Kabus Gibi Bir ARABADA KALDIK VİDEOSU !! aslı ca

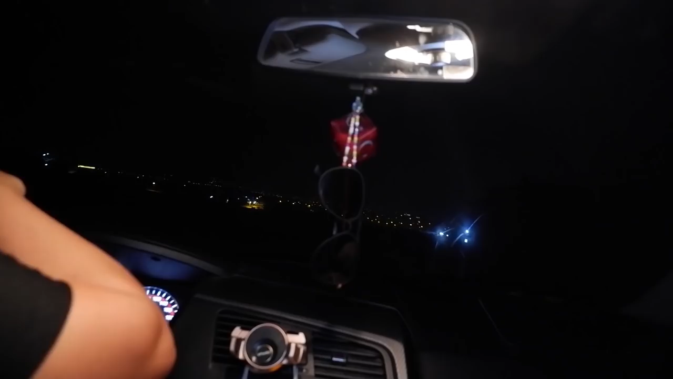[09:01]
Oha. Gerçekten görünmüyor. Dışarı çıkacağım bir dakika. Oha şuna bakın. Ablacığım ben yanlış yoldan falan mı girdik? Ne bileyim ben ya. Şuna bakın ya yol yok ki. Burada bir site var bir dakika ne sitesiymiş bu?
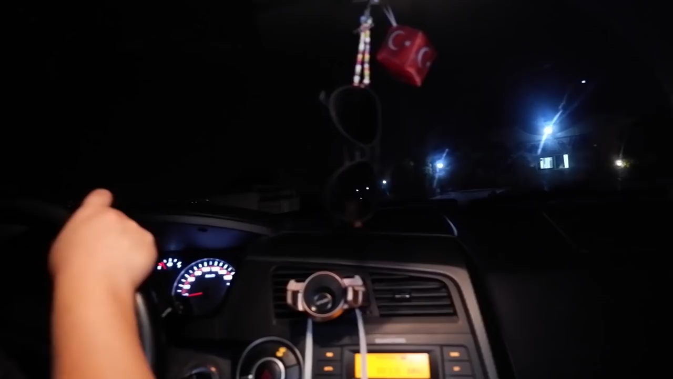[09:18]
Kral Prem sitesi öyle bir site var. Bir saniye biz İngiltere'ye falan mı geldik? Vallahi bilmiyorum nereye geldiğimizi ama.
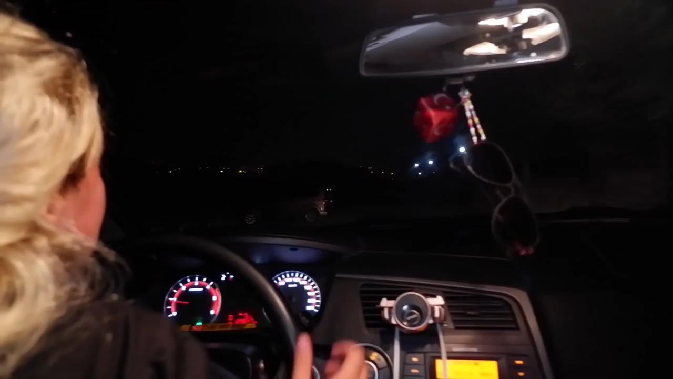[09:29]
Sallanıyoruz. Evet. Susacağım şimdi. Kızlar biz yolu bulabilecek miyiz acaba?
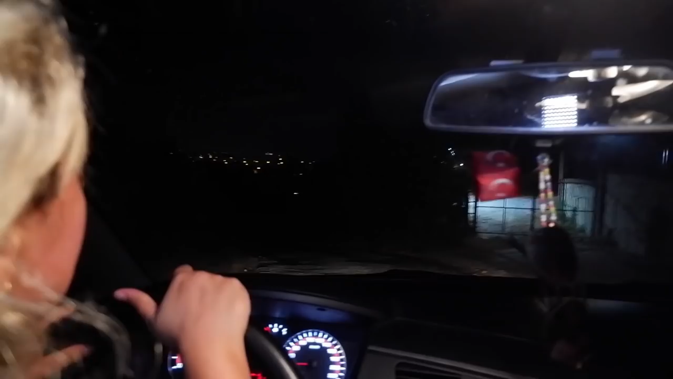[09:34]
Bilmiyorum şu an nereye gittin kesinlikle belli değil ne abla. Nasıl? Tabela filan da yok. Dur dışarıdan çık.
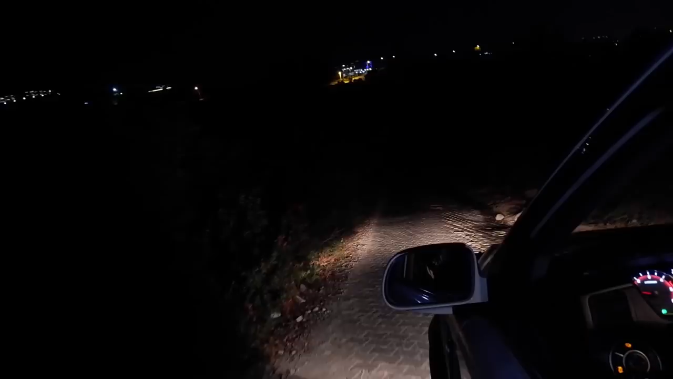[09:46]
Dön bence. Bence gittiğimiz oldu tekrar geri dönelim. Kızım nasıl gideceğim ya? Tek yön burası ve küçücük daracık yol.
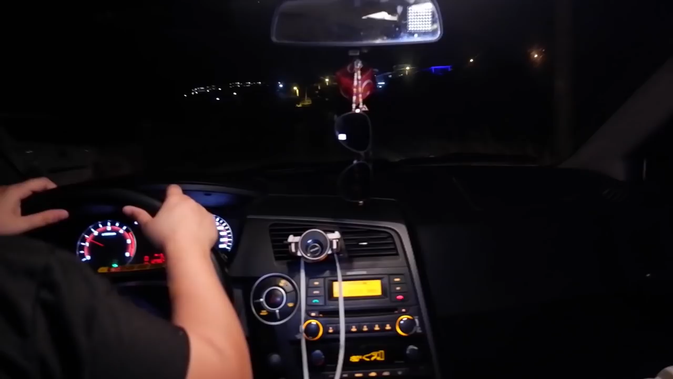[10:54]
Şu an bir tane köpek bize havlıyor. Ama o köpeği şu an göremiyorum ben. Şuraya gitti bak bak şurada.
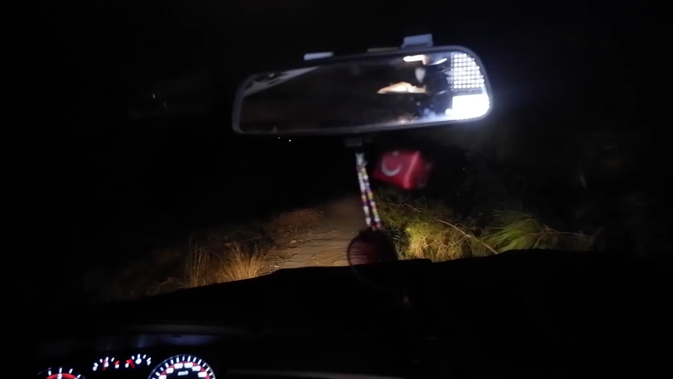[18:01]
Arkadaşlar bunlar ne şimdi yolda? Nereye gidiyorsun abla? Bilmiyorum, nereye gidiyorsun, ben nereye gittiğimi bilmiyorum. O neydi ya? At kafası takmış biri.